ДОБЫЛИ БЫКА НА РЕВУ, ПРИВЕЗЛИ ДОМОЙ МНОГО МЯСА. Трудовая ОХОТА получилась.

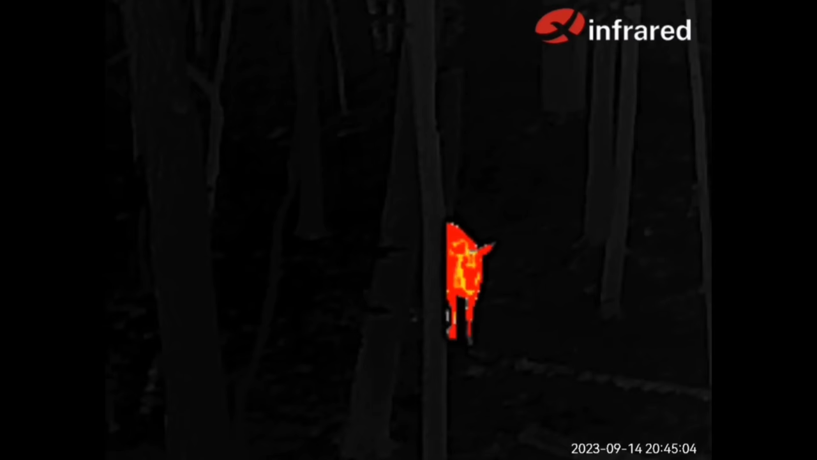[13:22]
Ну и смотрю в тепляк, что, кстати, первый раз зверя смотрели в этот тепляк, то обычно собак показывали, ну...
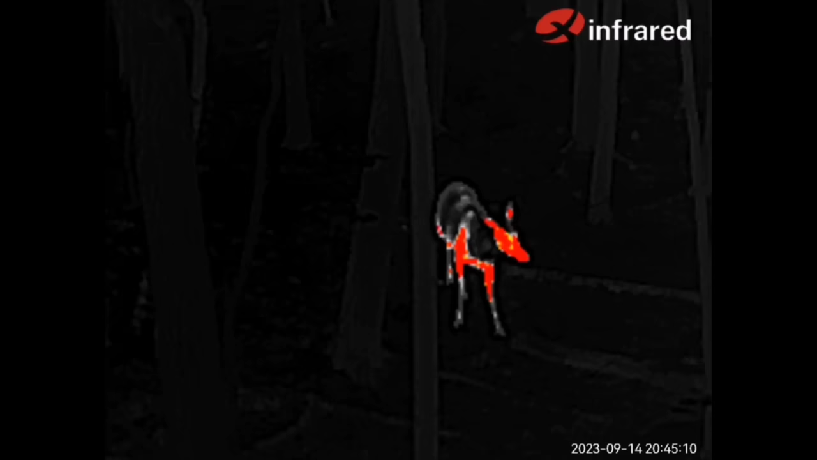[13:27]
Ну, как бы свою функцию он выполняет.
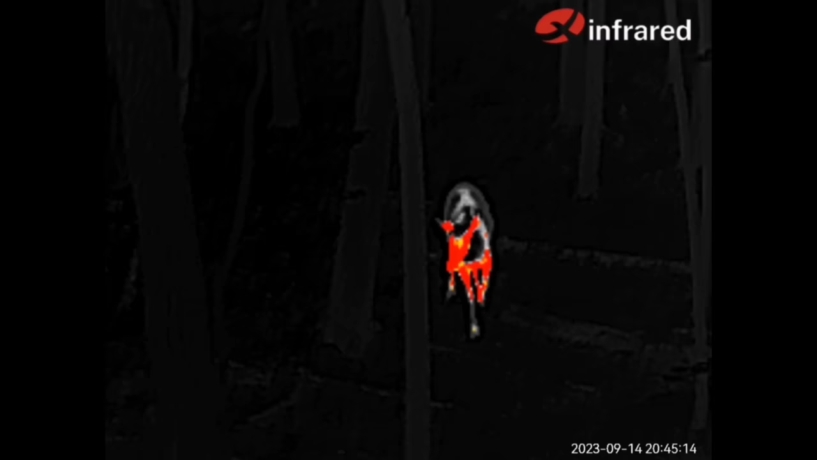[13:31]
Вы, наверное, сами видите это сейчас на экранах. Или увидите, я вот сейчас это вставлю.
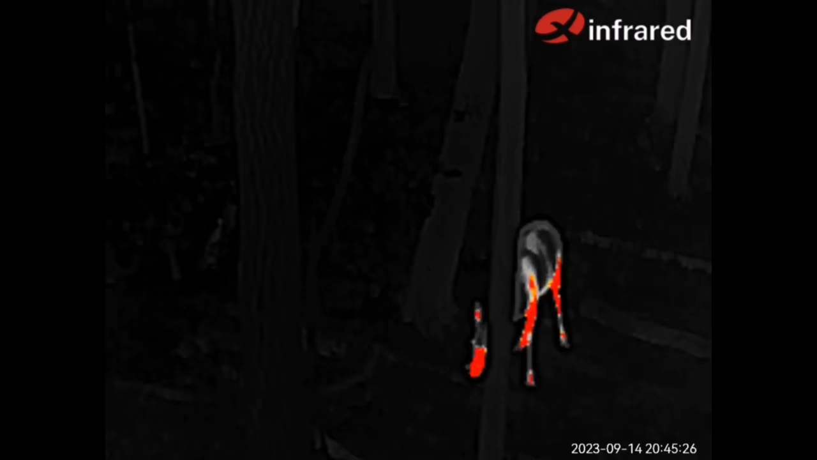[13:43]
А я завалеженный там, завалился там на сопке. Такое дерево поваленное было. И мне удобно там было, как бы это все наблюдать.
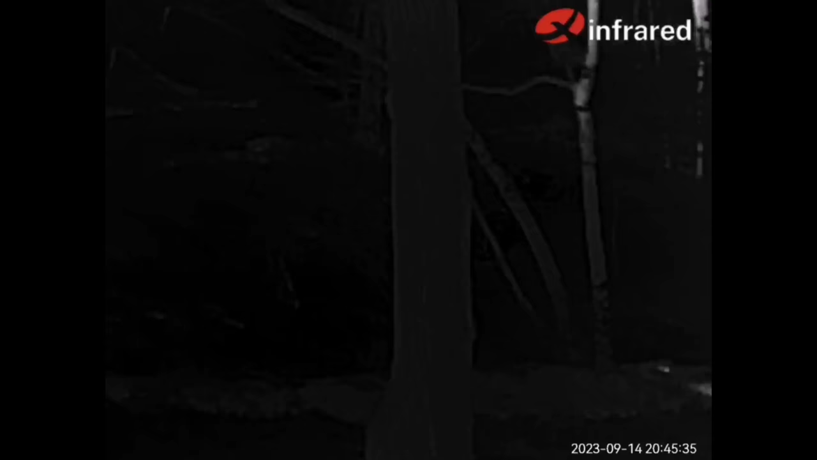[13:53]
Немножко камеру в сторону отвожу. Смотрю, еще два объекта светятся.
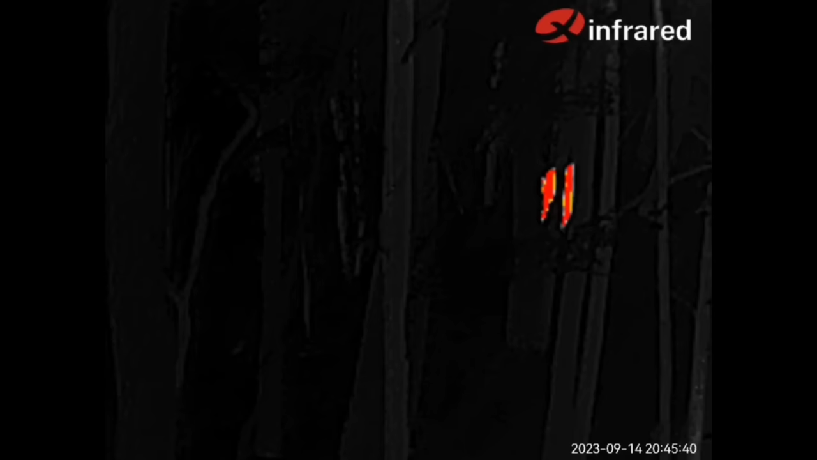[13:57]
Сначала подумал, телки с ней, но она, ну,
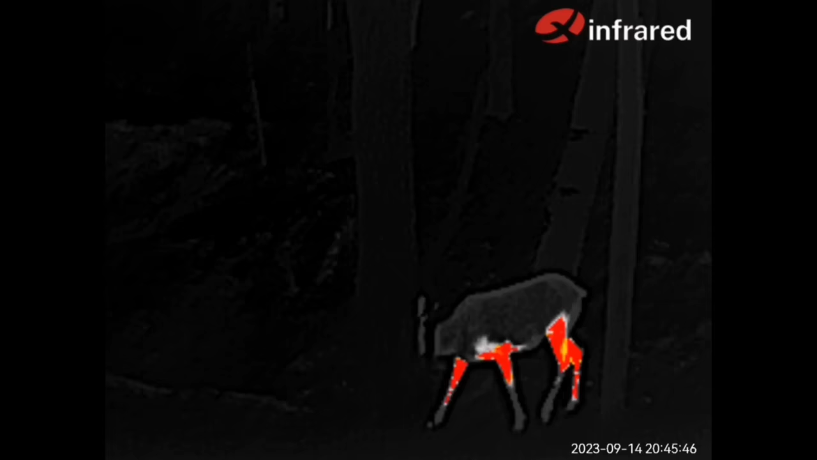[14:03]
матки телков прошлогодних, они в период гона как бы далеко от себя держат.
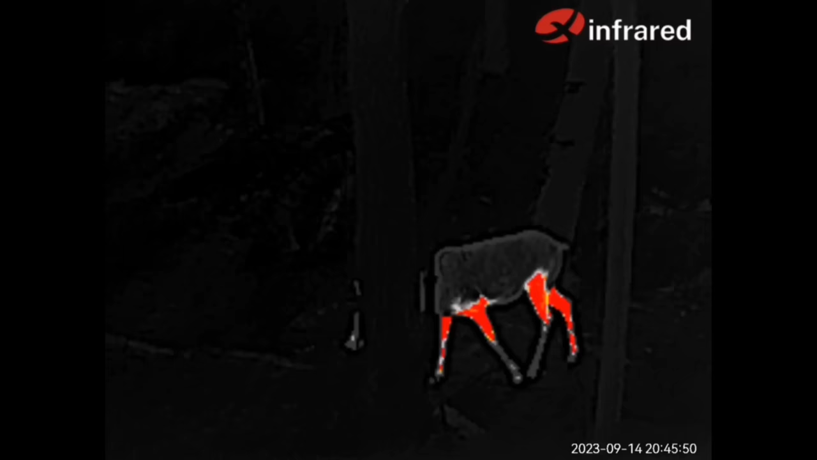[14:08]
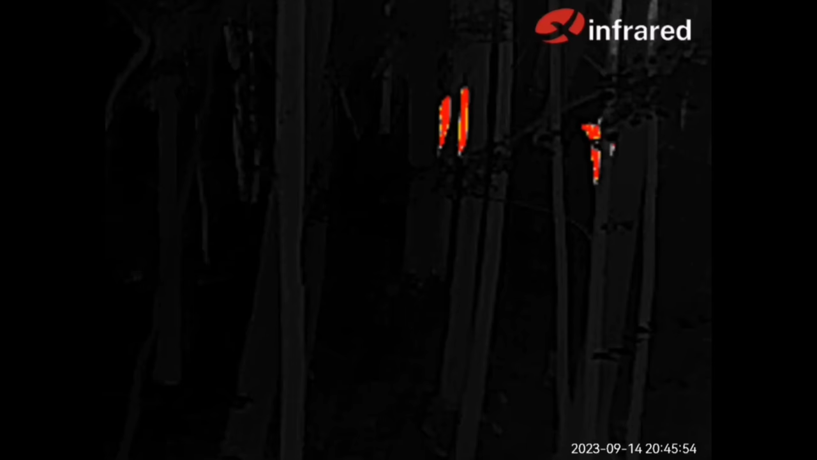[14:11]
Ну, то есть они, ну, они как бы рядом, ну, не, они их прогоняют,
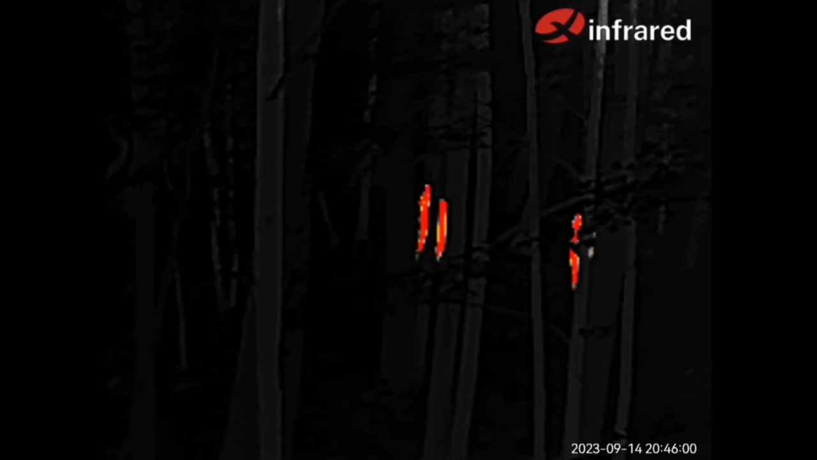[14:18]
короче, метров там они 200-300 от нее находятся. Вот.
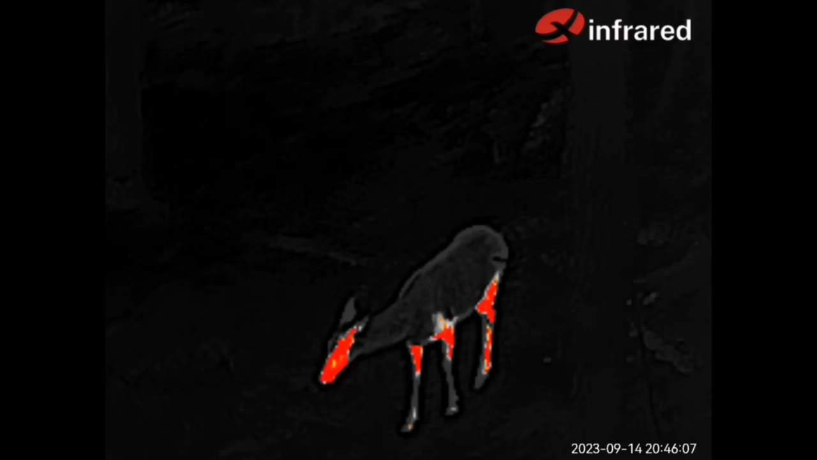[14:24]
А потом, когда ситуация стала развиваться, смотрю...
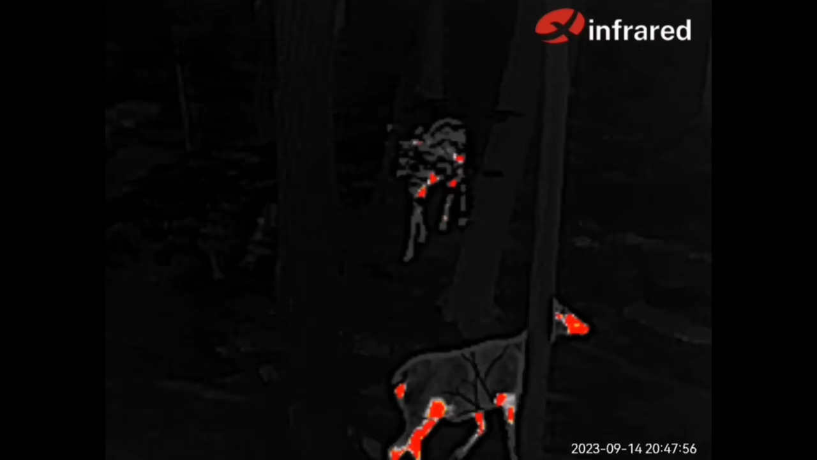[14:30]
Выходят еще две матки и молодой бычок такой двухлетний.
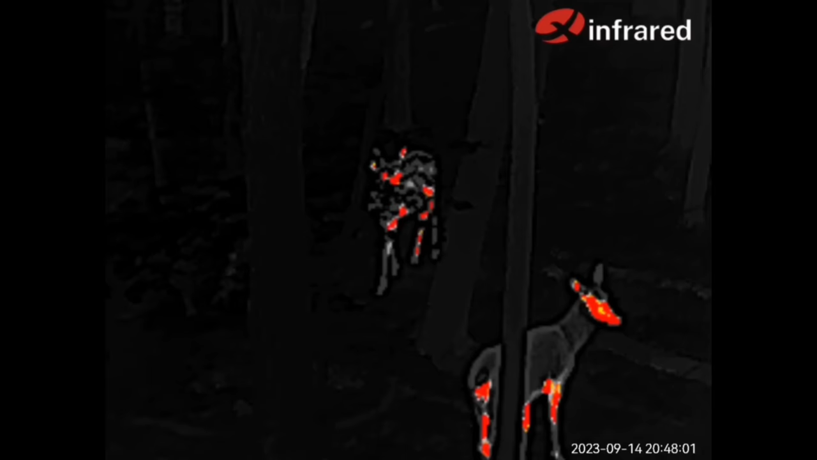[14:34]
Я, если честно, очень сильно удивился.
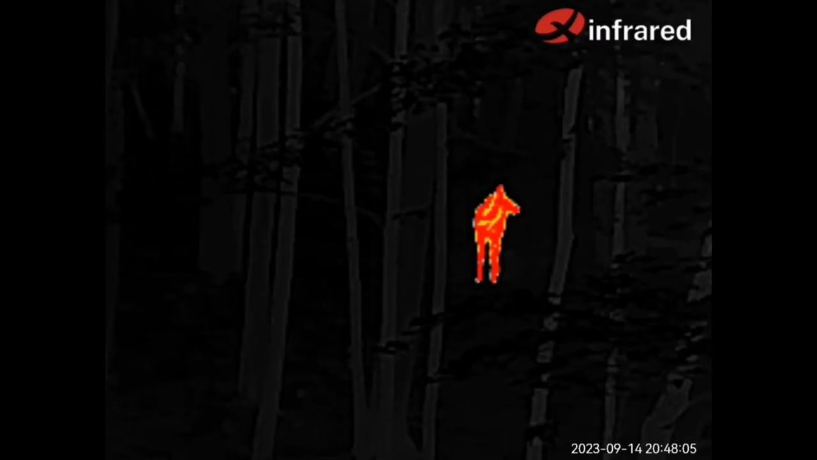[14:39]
Потому что, ну, он подошел совершенно молча, он не ревел, ничего. Потому что три матки в гареме у такого бычка,
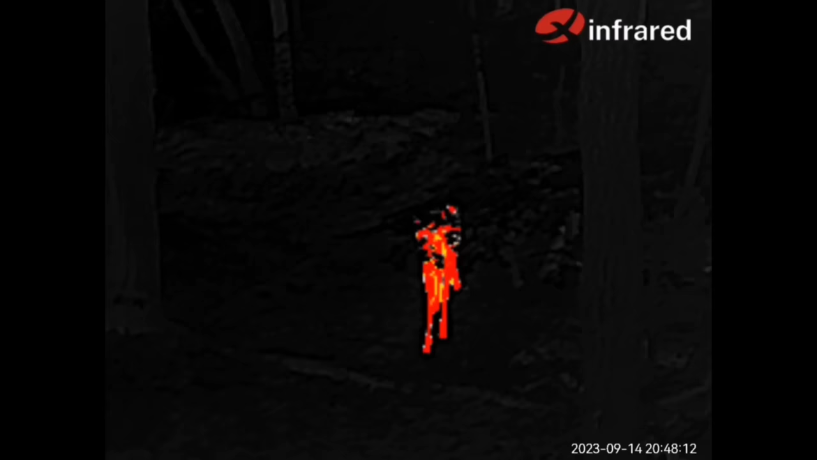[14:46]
ну, это такое удивительное событие.
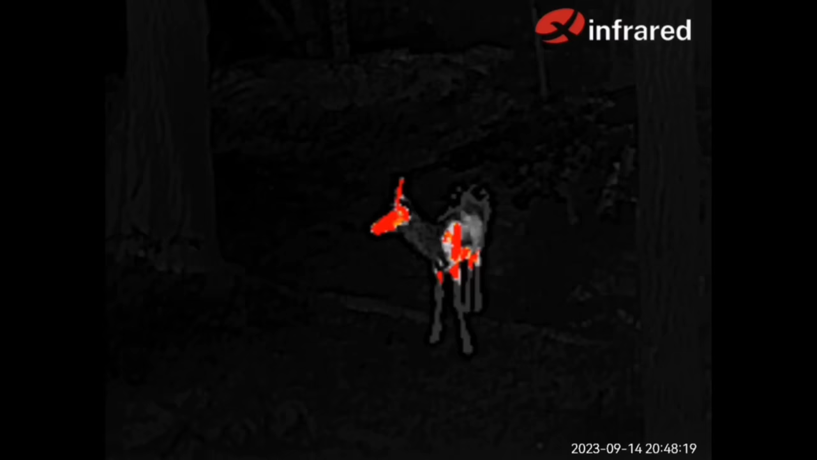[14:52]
Не знаю, или это такой хитрожопый бычок, потому что он, скорее всего, подходит туда, и когда...
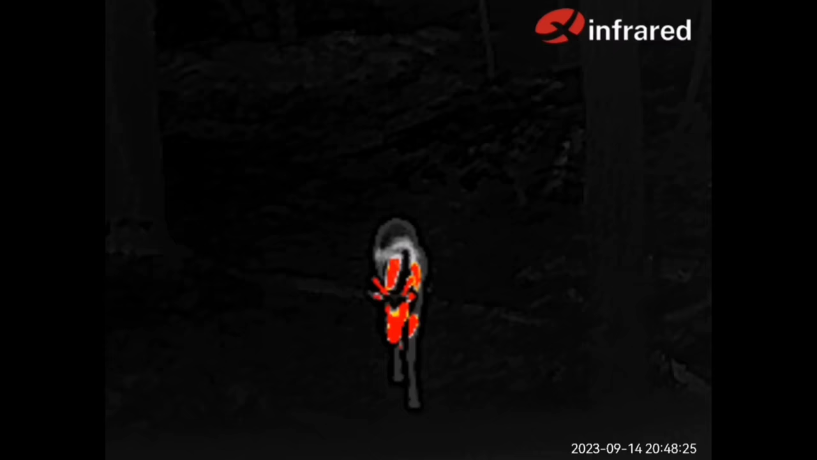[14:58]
Взрослые самцы, физически сильные, выясняют между собой отношения.
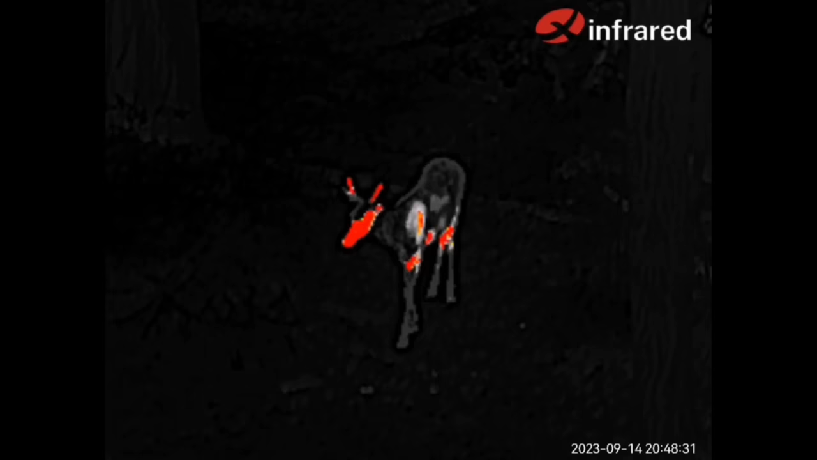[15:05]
А он там пользуется тем, что матки бесхозные. Ну и залезает, в общем, на них. Такое тоже у нас встречается.
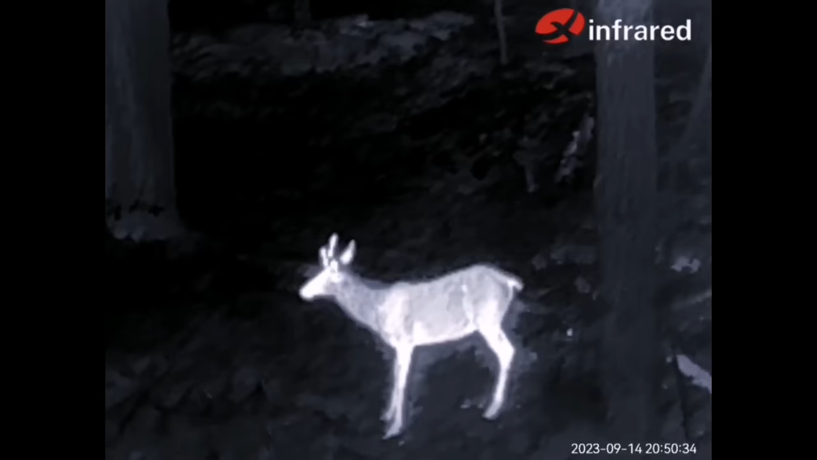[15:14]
Молчуны, бычки. Но это вот до 3 лет быки, они молча подходят, когда ты ревешь. И зачастую ты идешь, он за тобой наблюдает, подойдет молча. Ну и наблюдает за тобой, а потом убегает и обгавкивает.
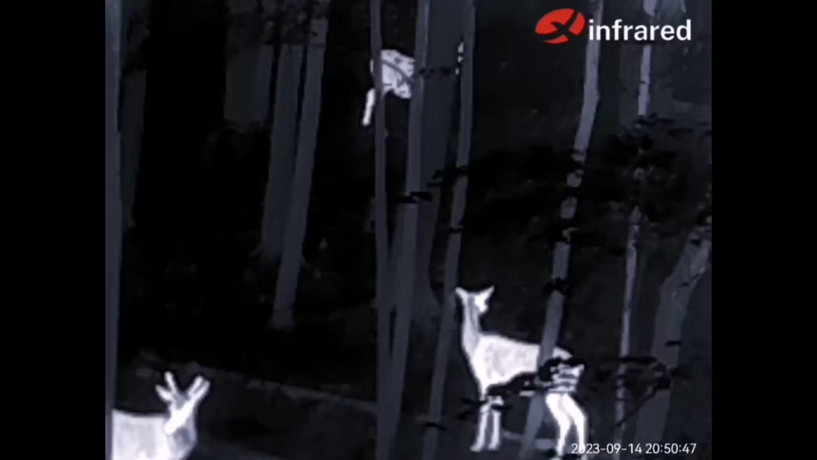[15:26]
Такое часто бывает. Но они с той целью-то и идут на трубу, что знают,
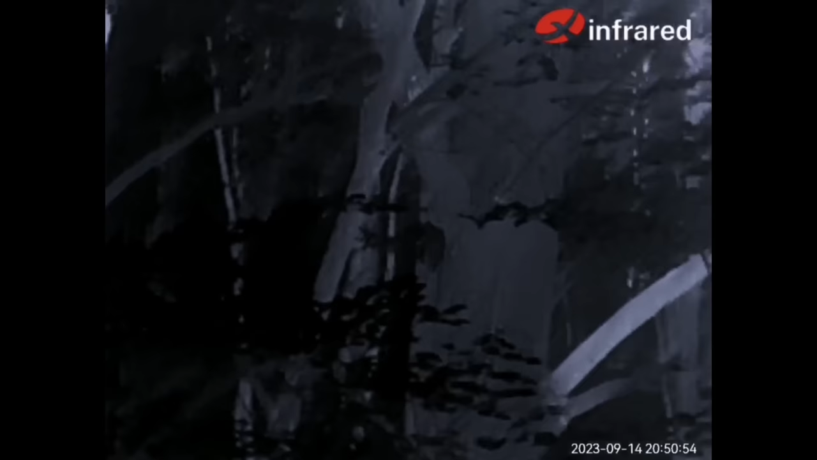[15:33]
что там может драка быть, и матки могут стоять как бы в стороне, и он может как бы
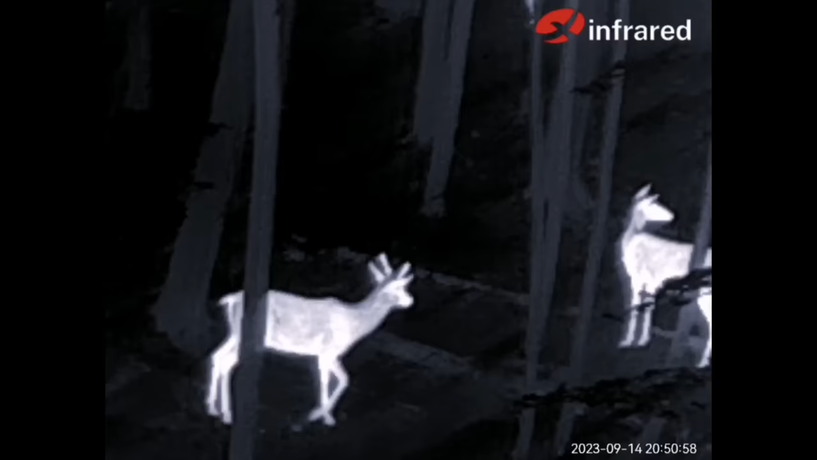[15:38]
осеменить какую-нибудь из них.
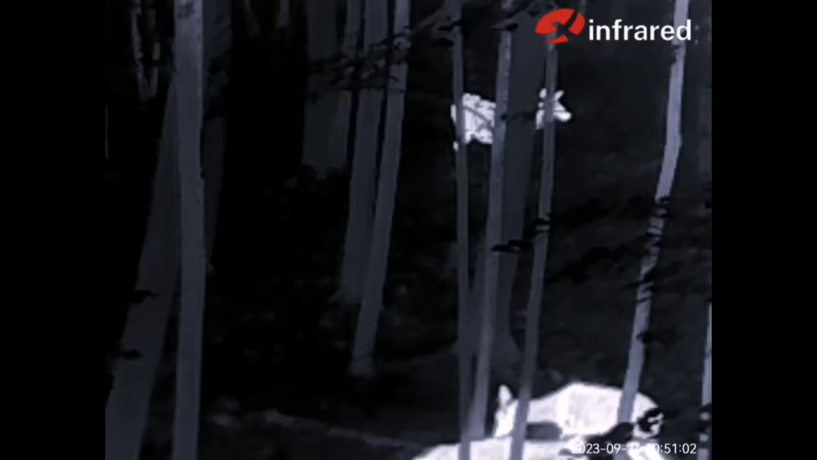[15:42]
А тут прям с ним 3 матки. То ли он такой деликатный самец, там, знаете, то ли он обходительный, почему они с ним остались.